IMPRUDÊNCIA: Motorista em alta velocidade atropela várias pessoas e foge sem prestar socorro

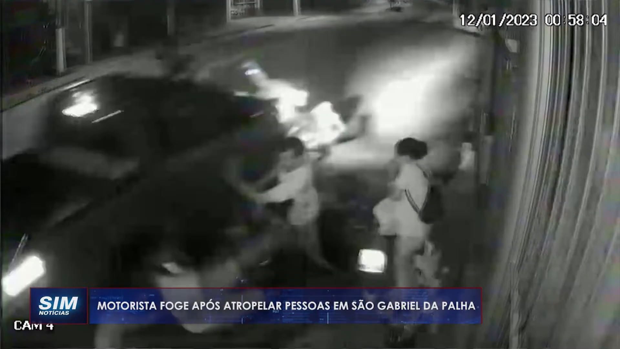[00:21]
Segundo testemunhas, o impacto foi forte. O motorista parou o carro poucos metros à frente e fugiu do local. As vítimas, entre elas uma criança, sofreram ferimentos leves e passam bem.